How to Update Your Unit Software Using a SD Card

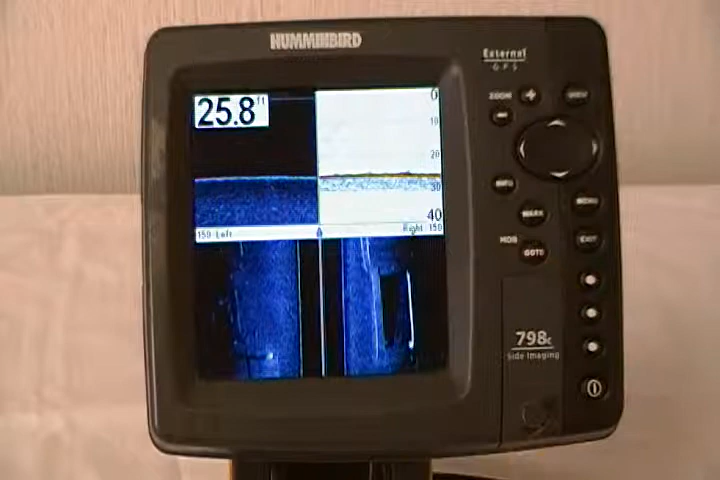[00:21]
On screen: depth 25.8 ft
First thing you need to do is go to Humminbird.com and register your unit or units. Once you have these units registered, the software downloads are available to you free of charge. Once you've got it downloaded on an SD card, all you do is place it in the unit, and the unit is going to ask you if you want to update your software. Select yes to update, and then when it asks you do you want to abort this operation, say no to continue.